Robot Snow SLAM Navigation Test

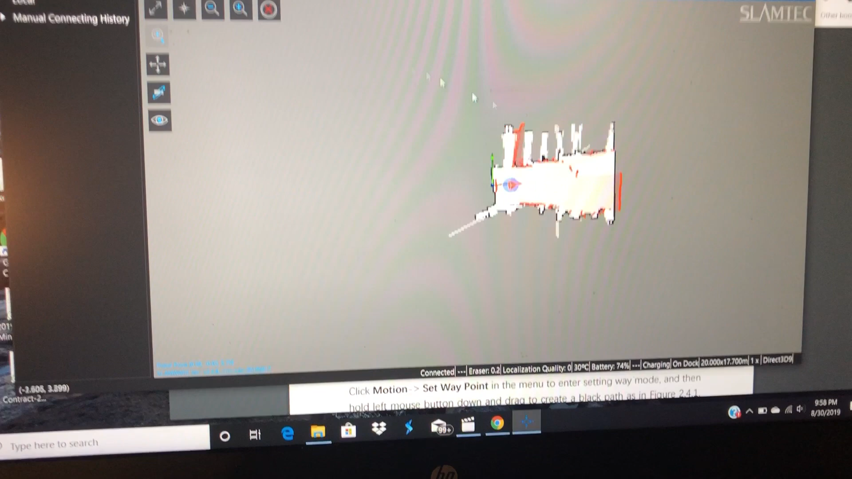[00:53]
Now, I'm going to set a waypoint.
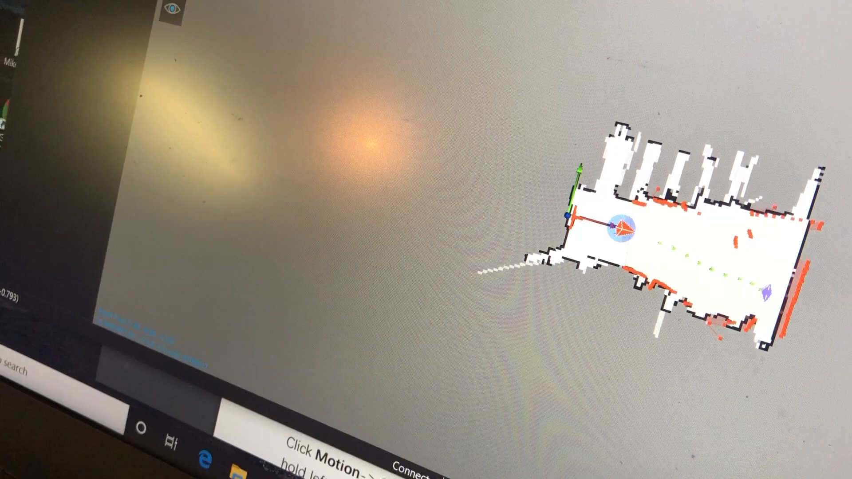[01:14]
Okay, she's got her travel path.
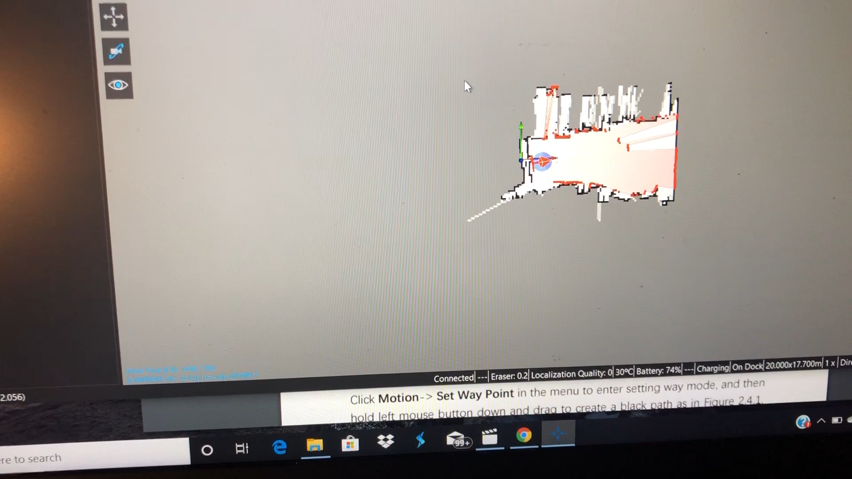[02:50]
Okay, so I think that worked really well.
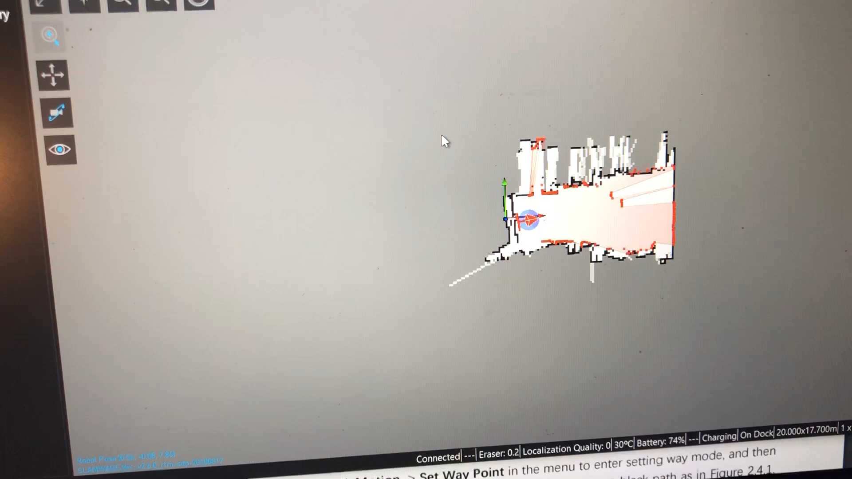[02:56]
That's a good test. Created the map.
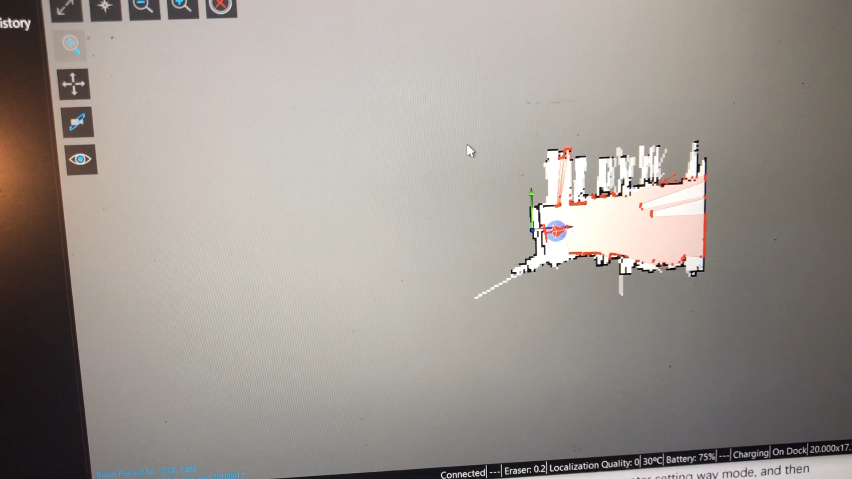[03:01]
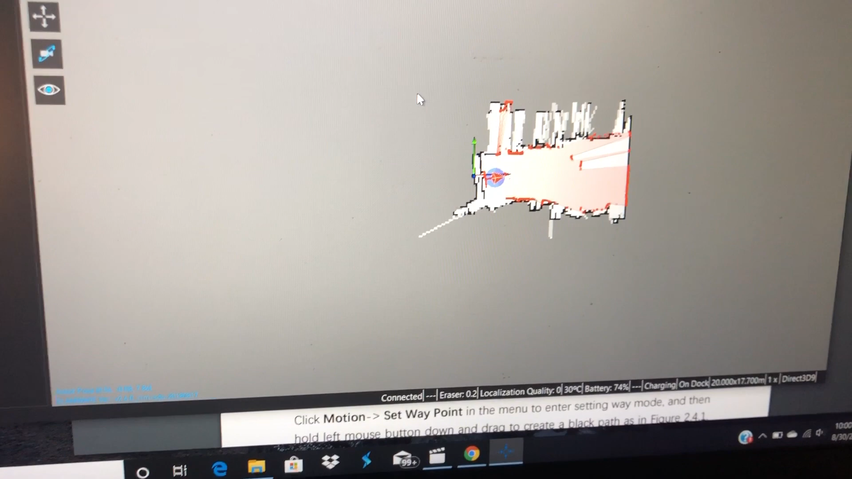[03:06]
Created a good map. Now this is stored. This is now her SLAM map.